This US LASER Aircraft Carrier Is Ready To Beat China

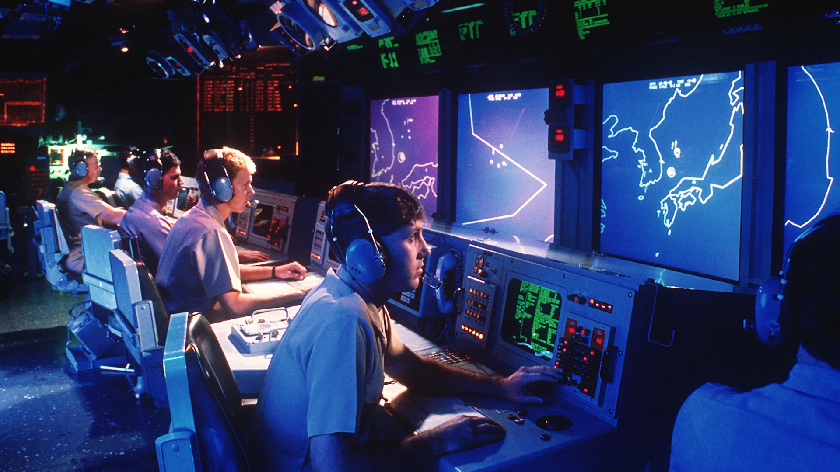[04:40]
Since Lockheed Martin is also supplying the US Navy with the Aegis combat information and control system for destroyers and cruisers, there should be no problem pairing the Helios with the Aegis.